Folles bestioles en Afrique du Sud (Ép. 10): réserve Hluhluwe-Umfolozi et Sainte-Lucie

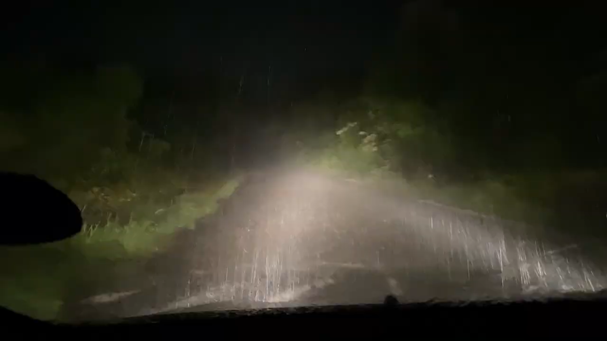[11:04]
On s'avoue vaincu, on rentre à la maison parce qu'on voit vraiment pas bien.